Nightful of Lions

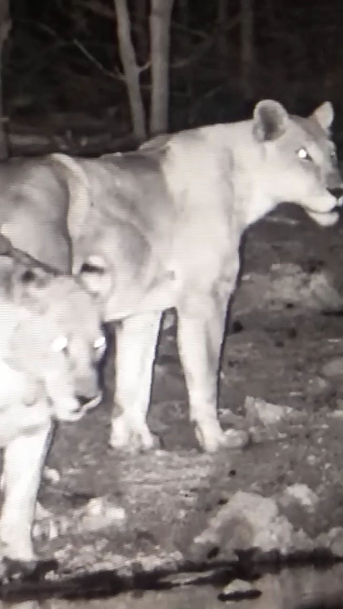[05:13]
You can still see three lioness there.
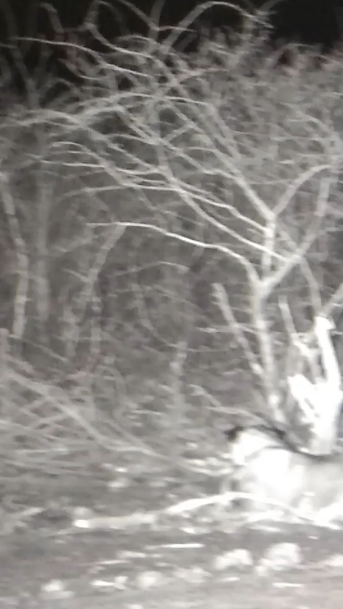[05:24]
They are very much there. They hunt left.
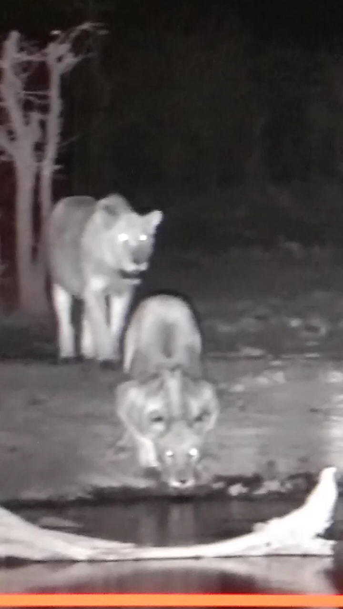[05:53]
two, three, four, five members here.
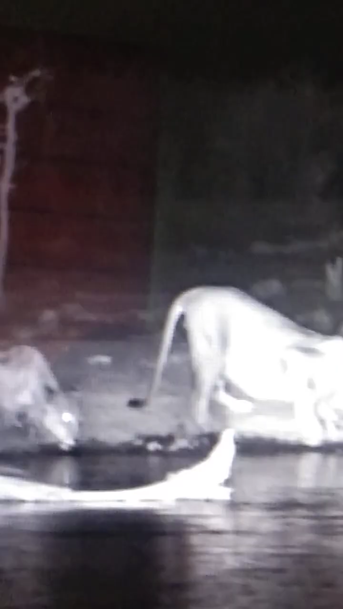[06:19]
yes, we can see all five here, one, two, three. And two members are behind the tree.
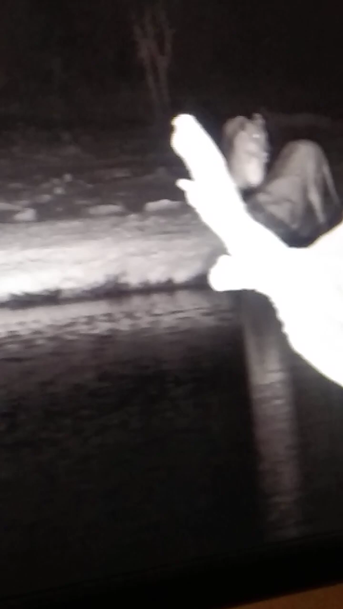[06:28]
Drinking water.
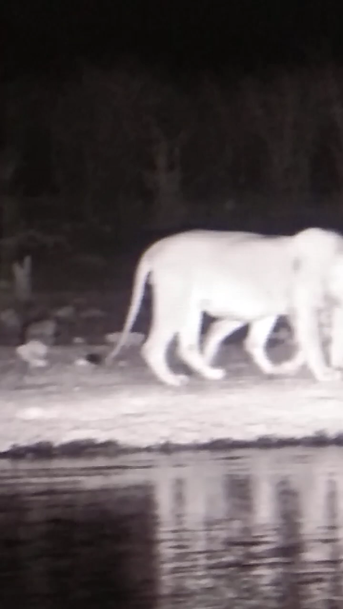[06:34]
Oh, a sixth member has come. So, right now we see six members here.
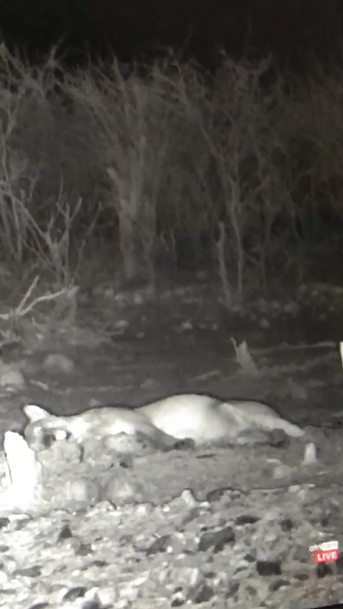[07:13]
One, two, three, four, I see here.
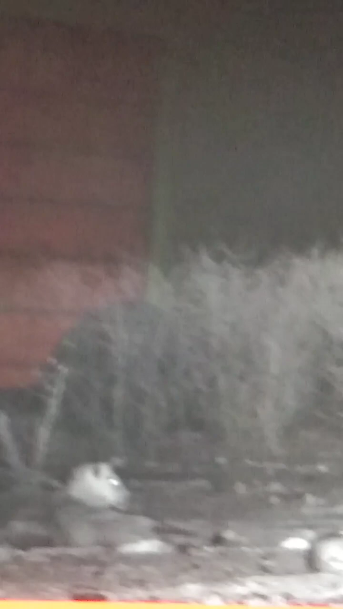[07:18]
At about 3.30 in the morning, they are still there. Drinking water at intervals.
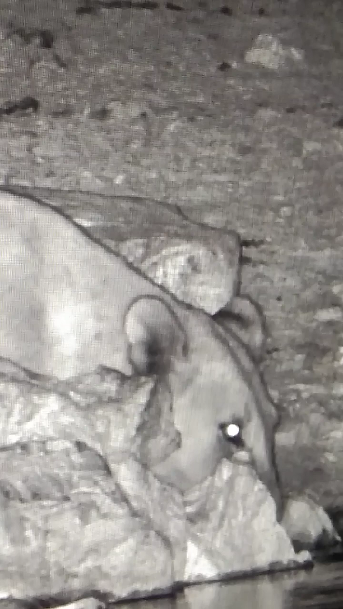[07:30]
But they have not left the water hole. They are still there. Four o'clock in the morning. Four o'clock in the morning.
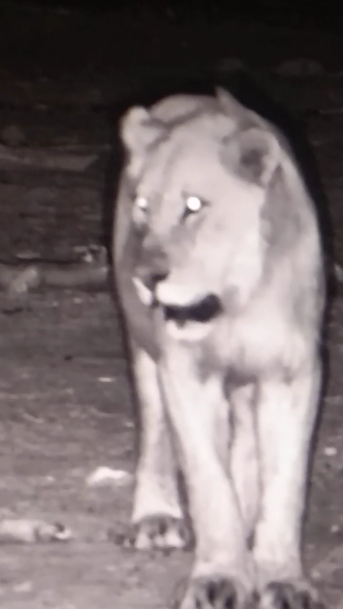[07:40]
And we can still see one of the pride members just roaming around. Other is resting.
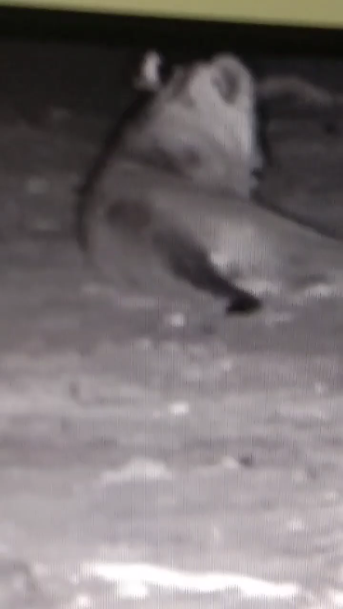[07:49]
So, they have not left the water hole. They are here. They are here. They are here. Nearly 5 o'clock in the morning.
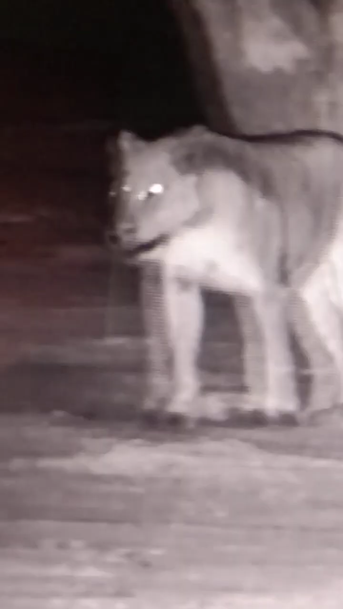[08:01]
We can still see them roaming here.
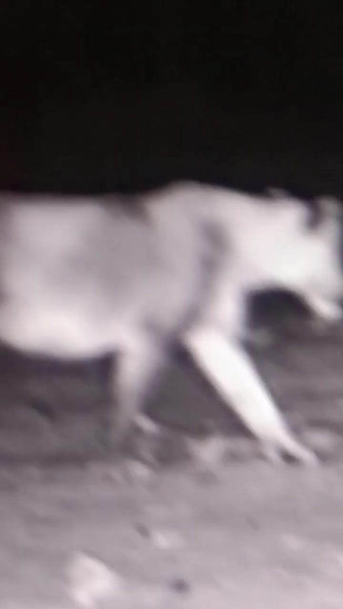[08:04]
So, we do not know why they are camping here. Almost for six hours now, they are here. And we do not see much other animal traffic, not surprising.
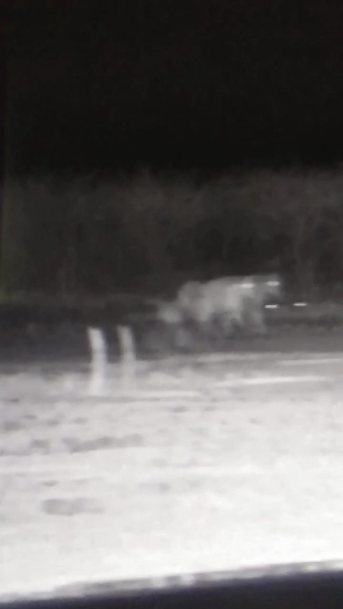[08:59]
One, two, three, four, five and six.
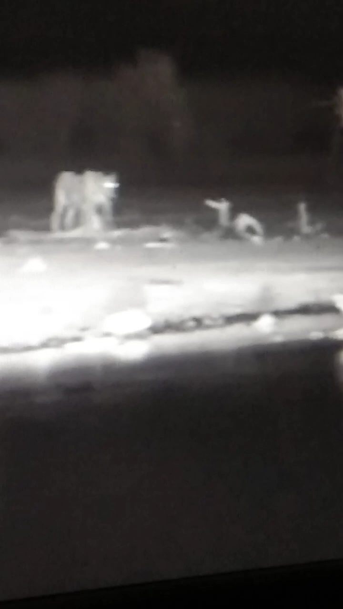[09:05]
So, I could see at least six members here starting towards water hole. I strongly suspect that they have made a kill somewhere nearby spot. They go back, just see that the remaining carcass is there for